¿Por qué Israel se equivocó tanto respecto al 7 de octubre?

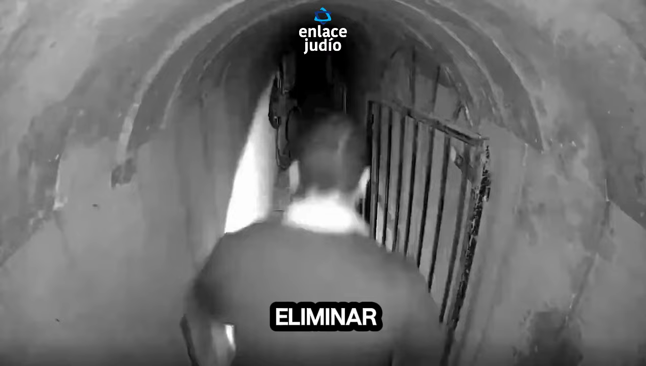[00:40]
Israel tardó casi un año en encontrar y eliminar a la mayoría de los altos dirigentes de Hamas y aún no ha eliminado a su jefe, Yaya Simwar.
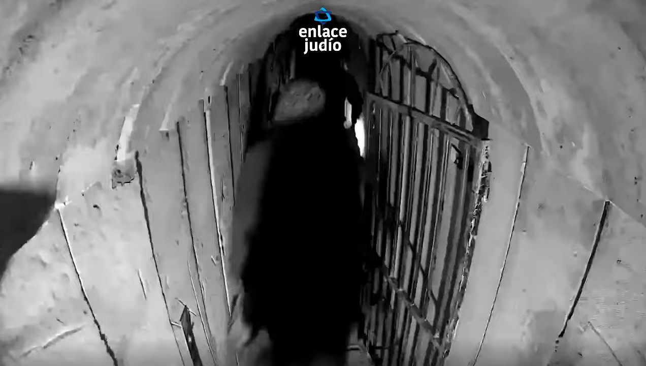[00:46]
Aunque Israel conocía la vasta red de subterráneos de Hamas, se sorprendió por la magnitud de los mismos.